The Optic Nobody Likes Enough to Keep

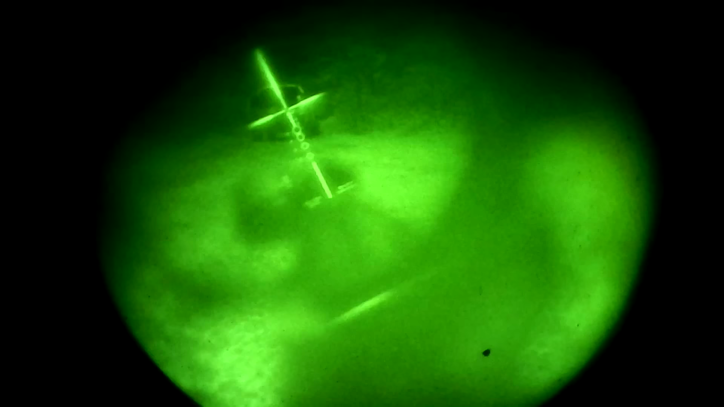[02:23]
Use the red dot mode for close range 1x use, and use the fully illuminated reticle for low light shots at 4x.
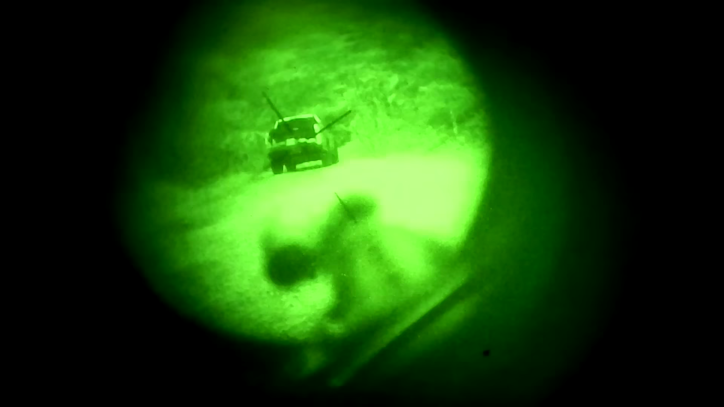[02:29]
The Spectre also has backup iron sights that can be attached to the top of the scope body.
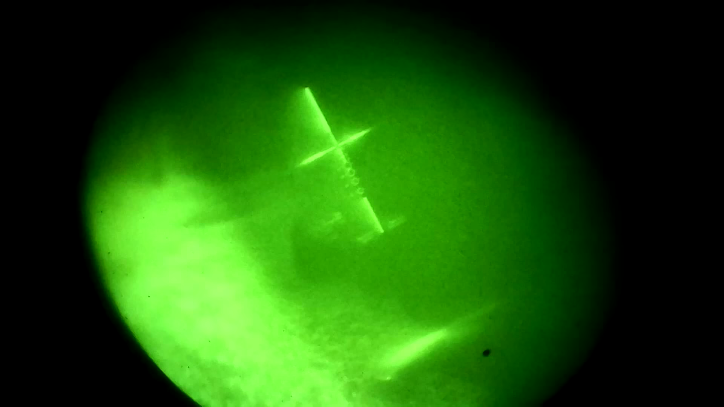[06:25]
It does not focus at the same distance as your surroundings.
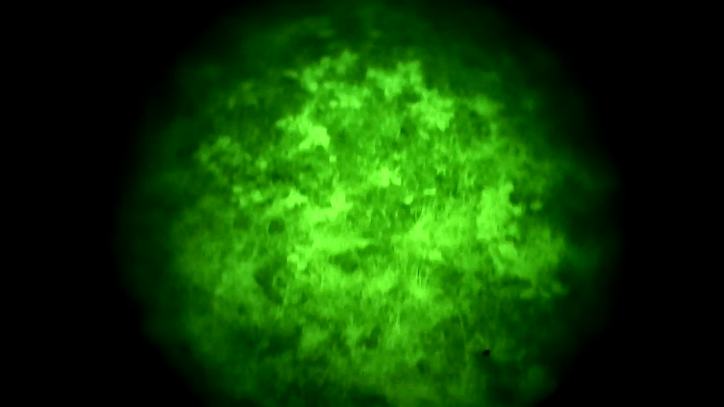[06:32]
You can focus on the target, or you can focus on the image through the scope and on the reticle.
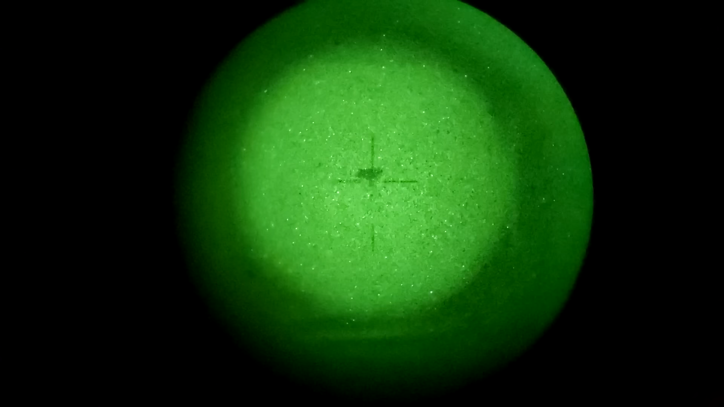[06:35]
The Spectre seems to focus at about 5 feet, and your NV device isn't going to spend a lot of time focused at 5 feet.
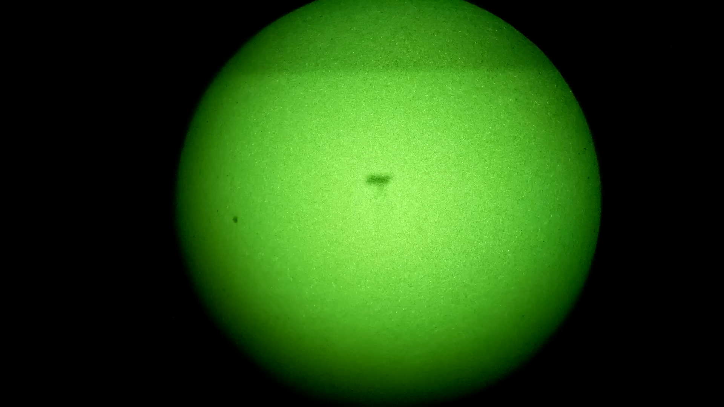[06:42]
If you have a dual tube NV system,
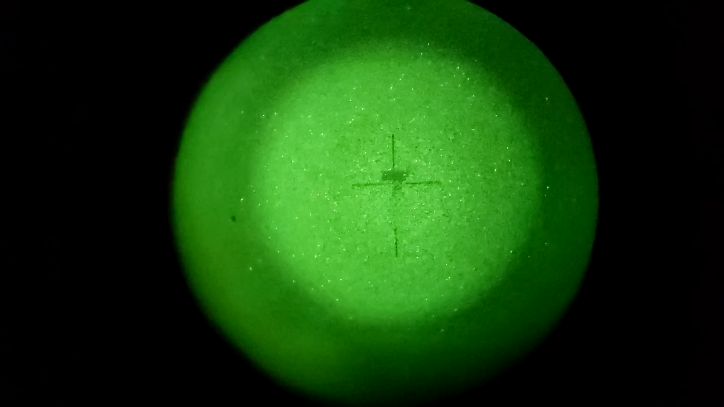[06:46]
you can focus the tube over your dominant eye to the scope and keep your other tube focused to your target. At least that way you'd only be half blind.
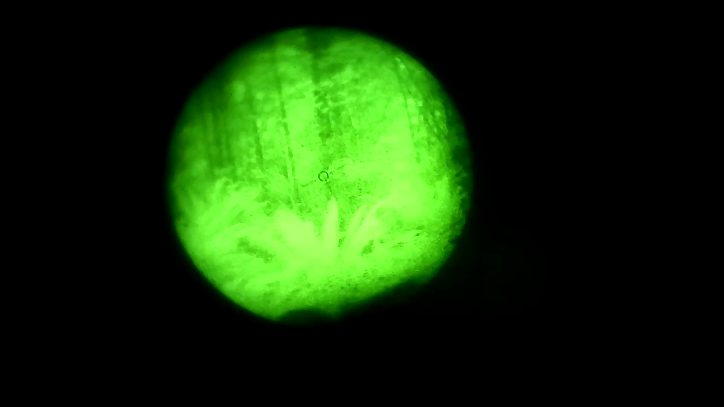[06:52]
If you used an LPVO with night vision, you would run into the same problem. But LPVOs are scopes, and scopes have adjustable diopter. Spin the diopter adjustment out a few turns until you no longer need to change focus on the NV device, and you're up and running.
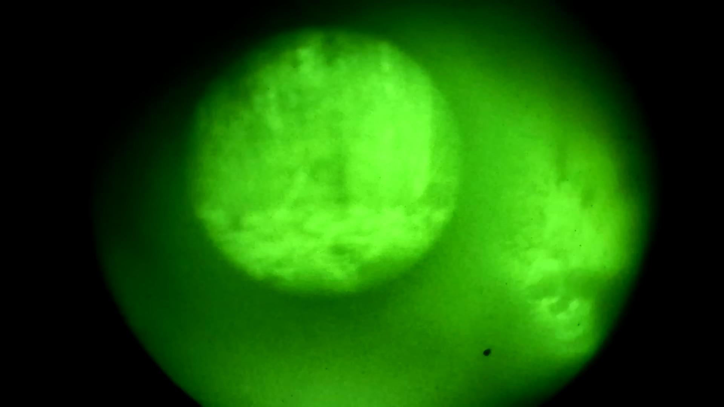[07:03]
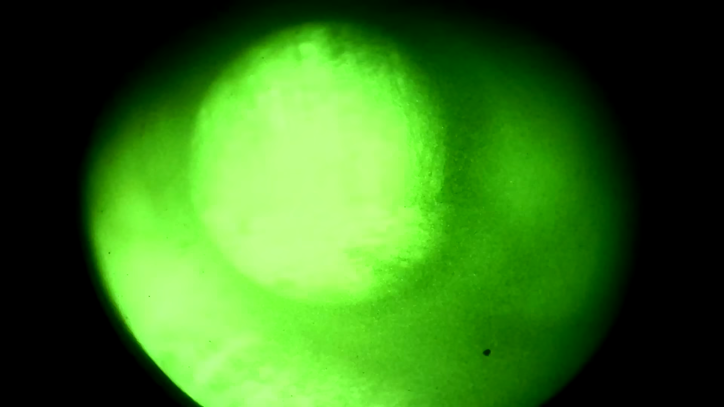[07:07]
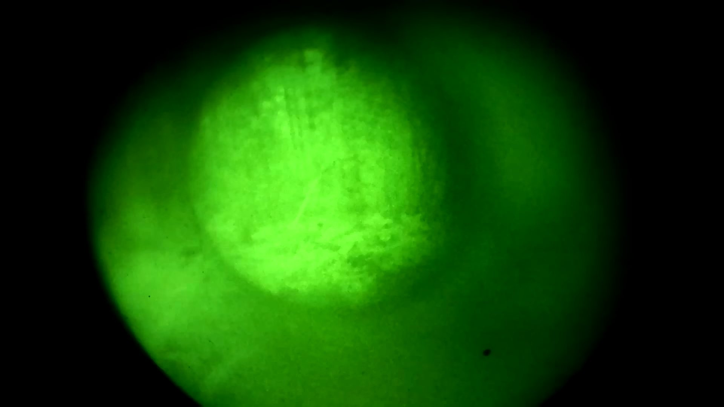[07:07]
Keep it like that until the sun comes up.
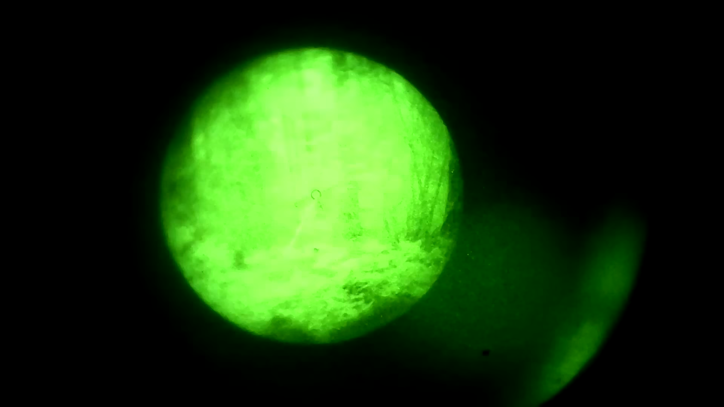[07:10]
This is something you can do with a magnified prism scope like the Vortex Spitfire Gen 2,
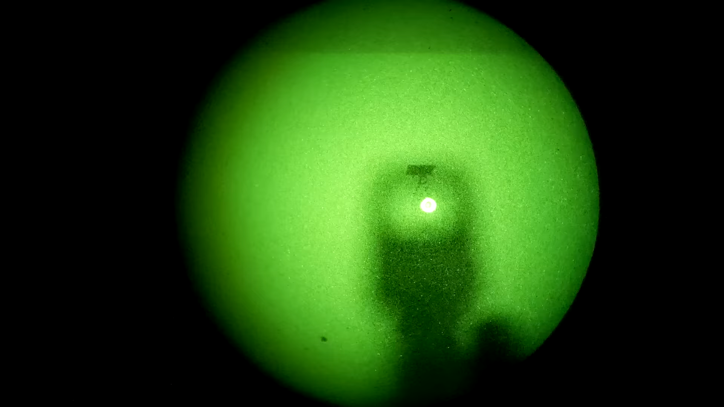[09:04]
The actual sight itself is also great.
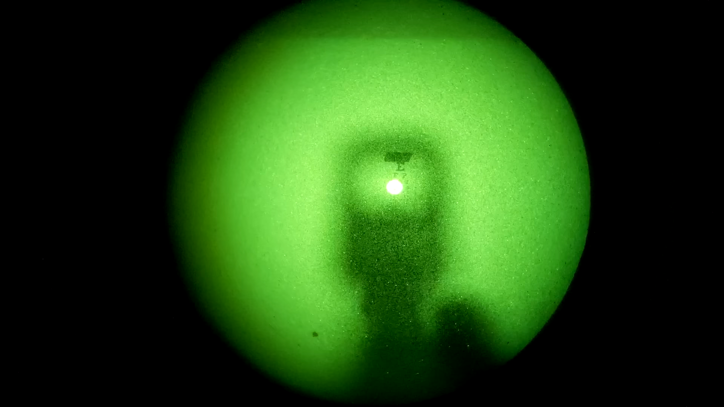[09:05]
Phenomenal performance under night vision, extremely low parallax, and a fast reticle that looks great under a magnifier.